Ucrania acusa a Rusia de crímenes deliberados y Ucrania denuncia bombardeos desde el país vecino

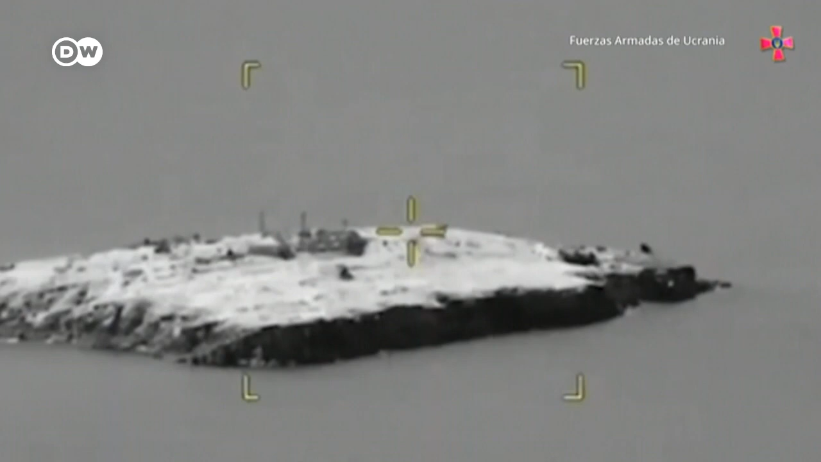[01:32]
pocas horas después de que las tropas rusas tuvieran que retirarse de la Isla de las Serpientes,
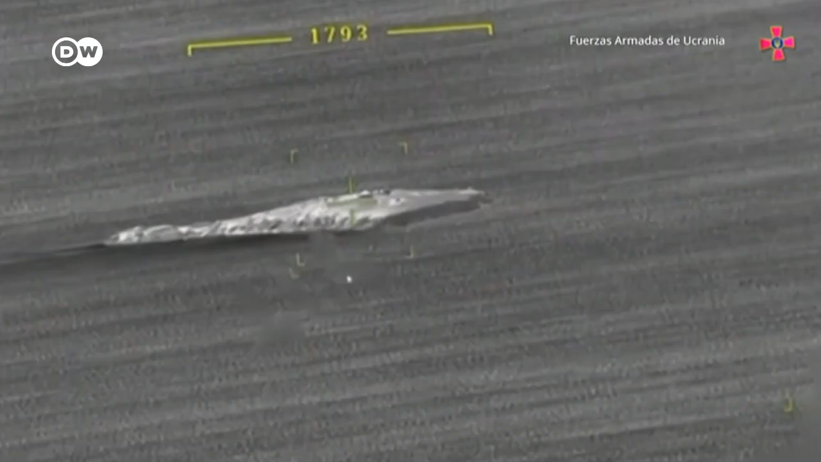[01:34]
símbolo de la resistencia ucraniana en el Mar Negro.